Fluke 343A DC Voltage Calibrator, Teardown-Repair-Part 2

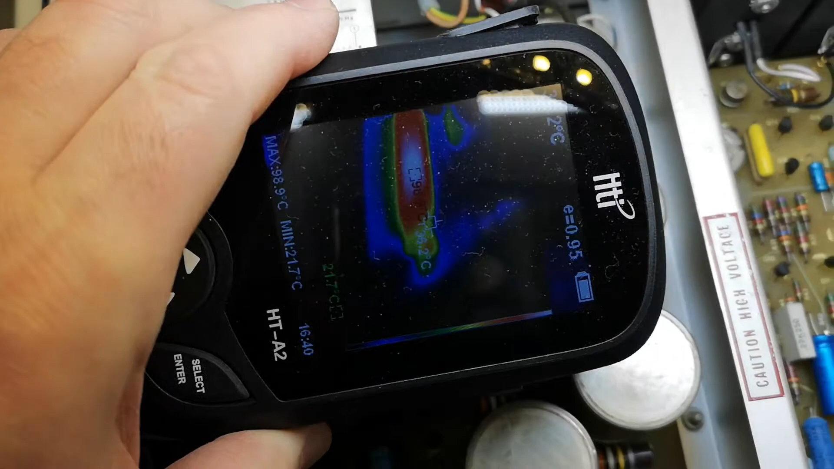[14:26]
On screen: max 98.9°C, min 21.7°C
one is really really hot let's see how hot it is a hundred
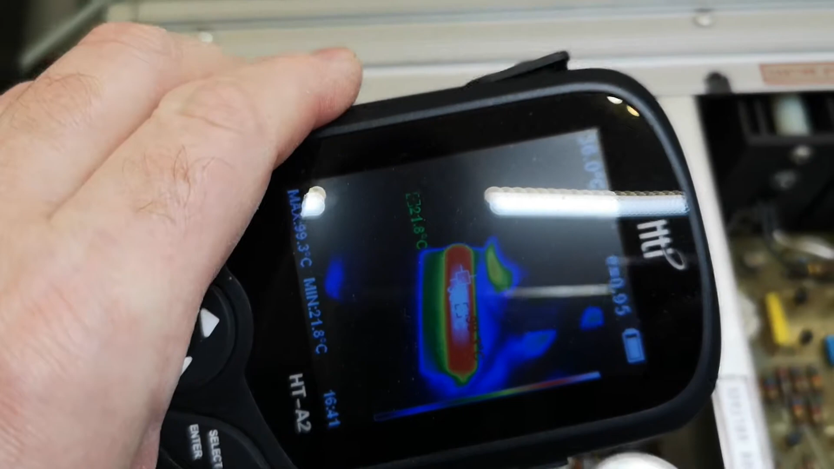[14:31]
On screen: max 99.3°C, min 21.8°C
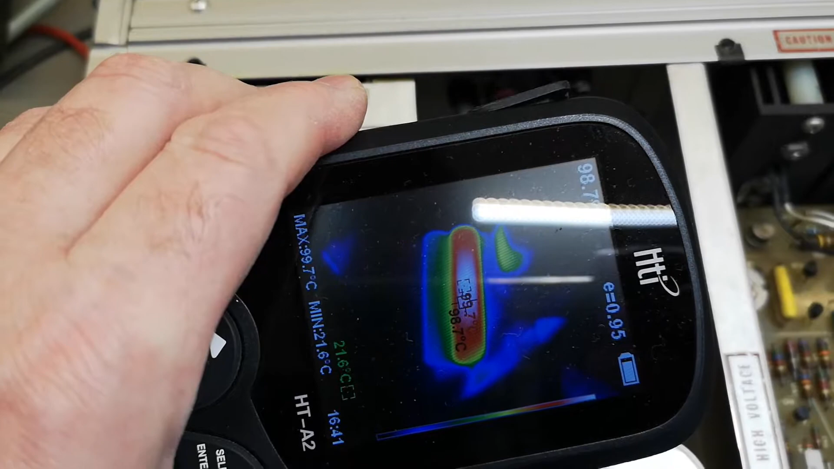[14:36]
On screen: max 99.7°C, min 21.6°C
so the right one is a hundred and the other one is nothing
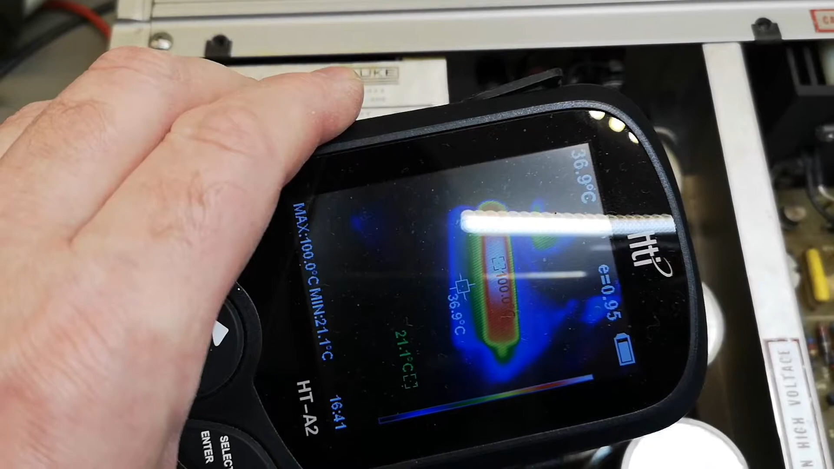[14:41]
On screen: spot 36.9°C, max 100.0°C, min 21.1°C
and that is because the left one is shorted by the um by the voltage settings so in all the settings below 500 volts
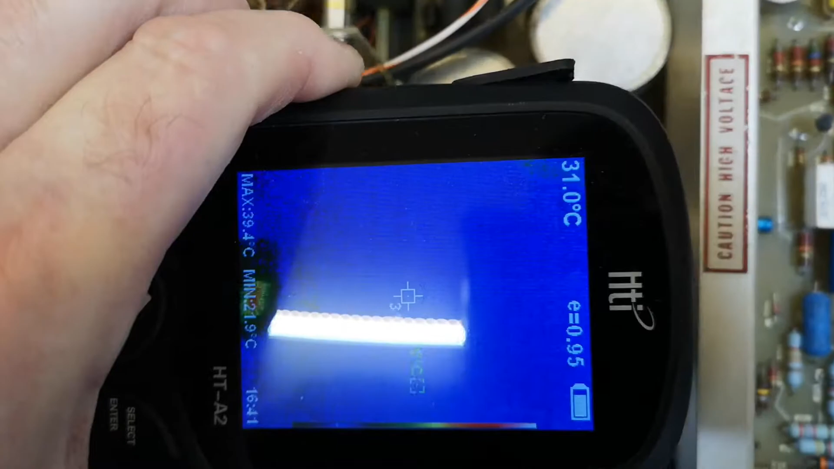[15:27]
On screen: spot 31.0°C, max 39.4°C, min 21.9°C
where are the other ones so all the other resistors down here
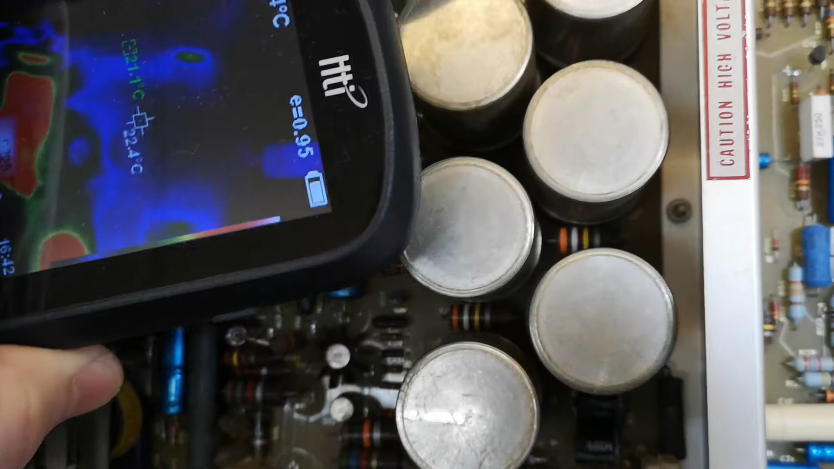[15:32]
so nothing but it's the the two power resistors down here
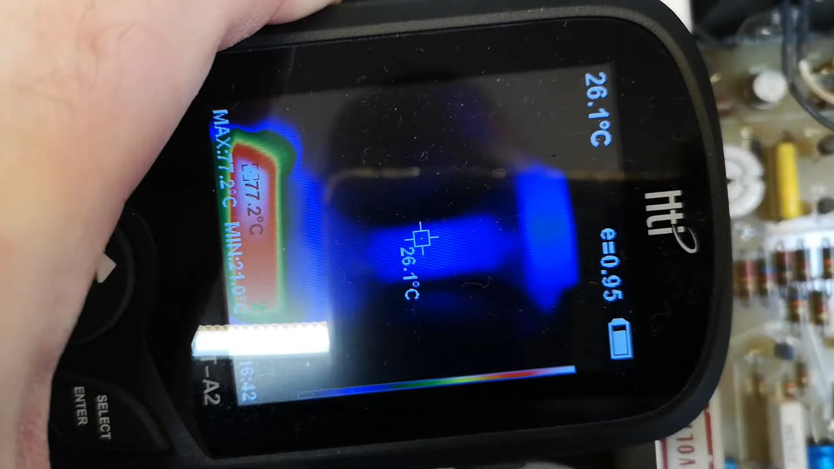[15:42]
On screen: spot 26.1°C, max 77.2°C
no big deal 36
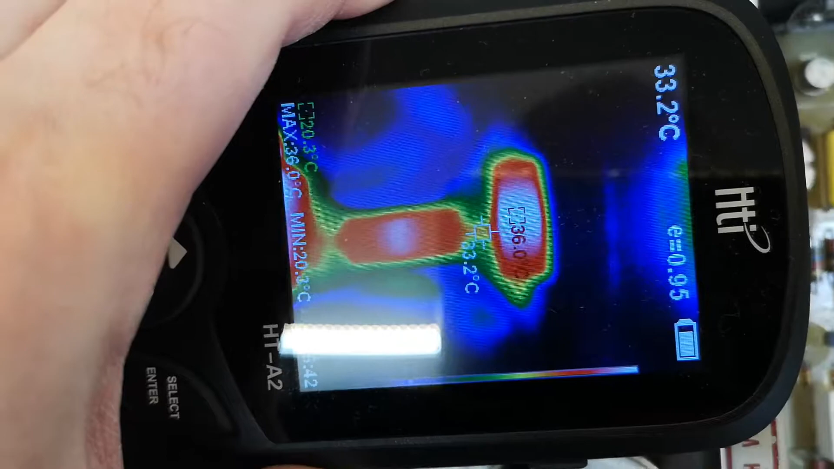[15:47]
On screen: max 36.0°C
yeah but this is definitely going to be a problem